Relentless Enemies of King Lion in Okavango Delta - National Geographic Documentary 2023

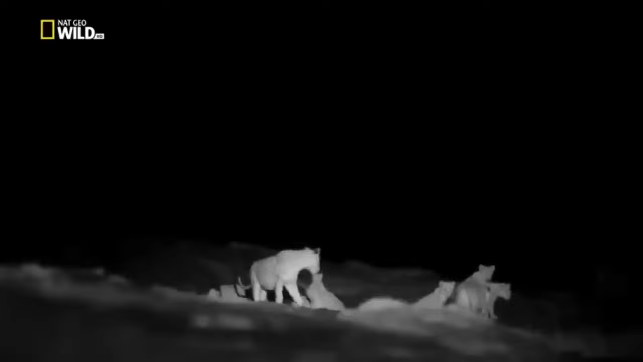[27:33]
Fast-growing cubs and two males, the pride needs a lot of fresh meat.
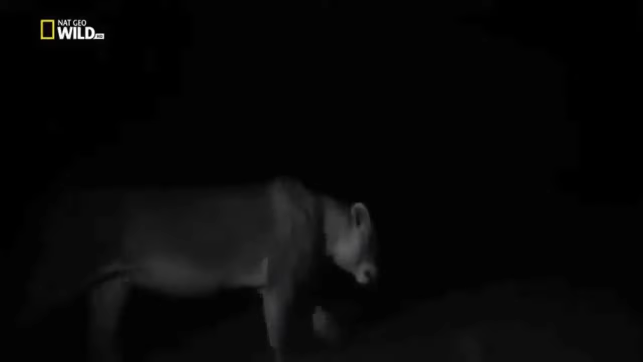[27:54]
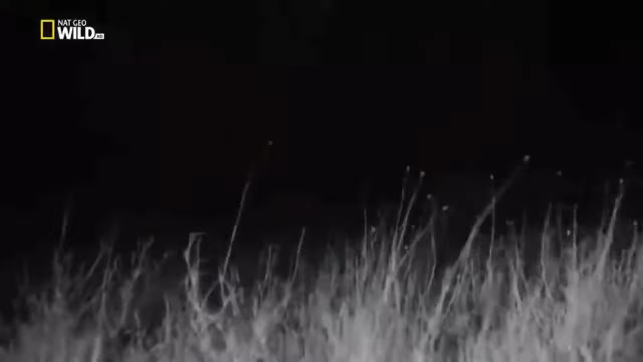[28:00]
For the lions to have the most success, there could be no light. Even moonlight would mess them up. And so for us, that became massively difficult.
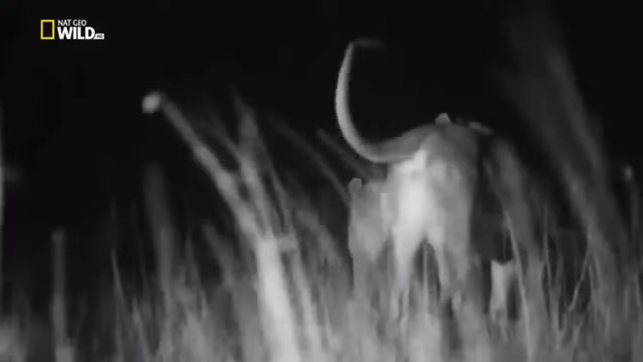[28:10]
Our cameras were unable to see when there was no moon. So we had to project this invisible light that only the cameras could see.
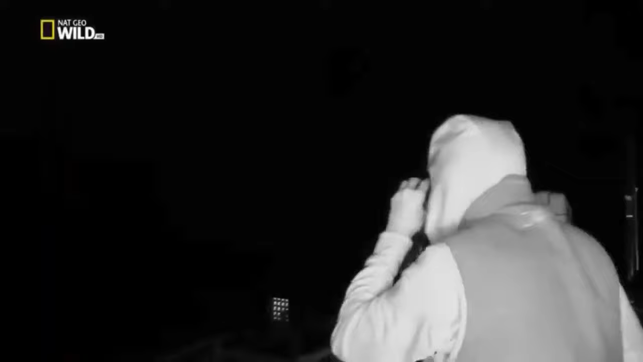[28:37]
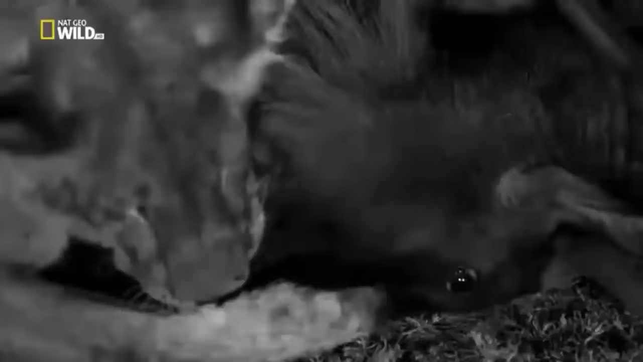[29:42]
The eyes were still moving. You could tell it was still alive and struggling. I think some of the footage that we have still reads very clearly for what it is,
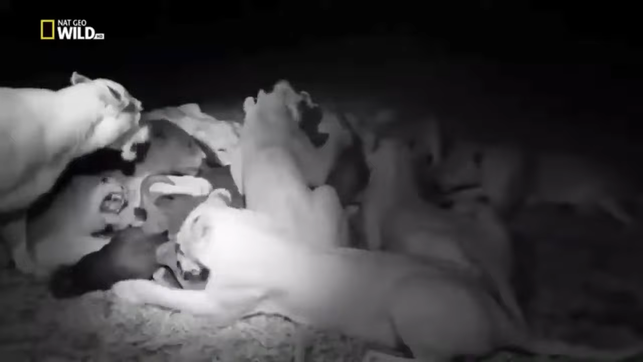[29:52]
which is a family that's, you know, surviving on this incredible landscape.
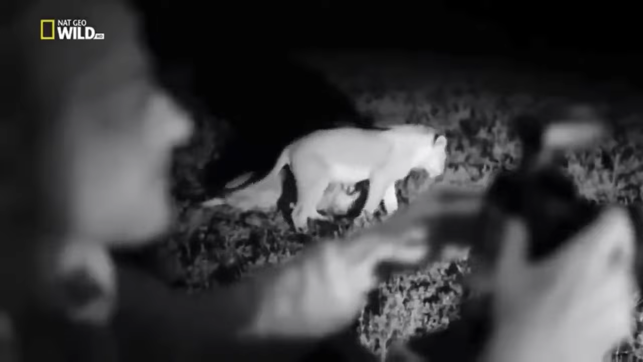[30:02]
we made several frames that were really, really cool.
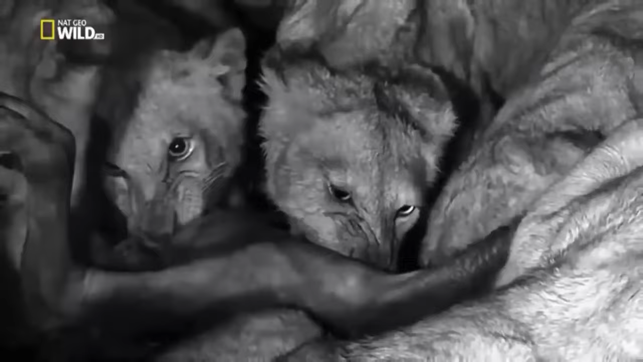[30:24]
That's about family eating. That's what that's the picture's translating to. We fed the family tonight.
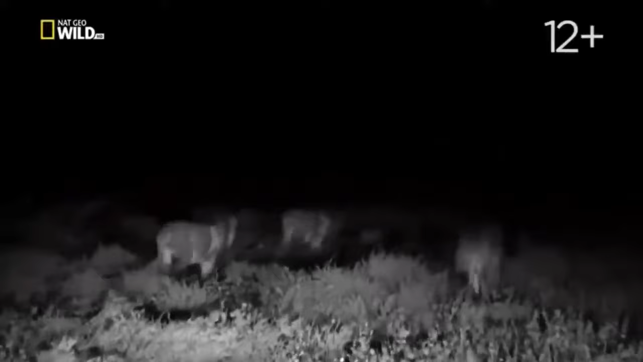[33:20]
It's the middle of the night, and the killers are on the move. The team is tracking them into Vumbi territory and bracing for a showdown. But long before any contact is made, the lions square off with their roars.
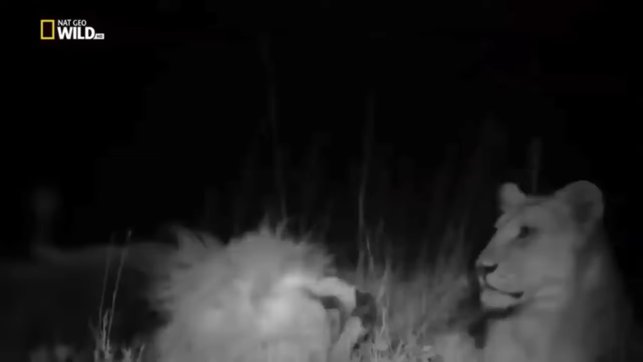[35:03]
With the killers, the numbers are a little more even. Four of them versus Seaboy, Hildur, and five females. Only time will tell if the killers like those odds.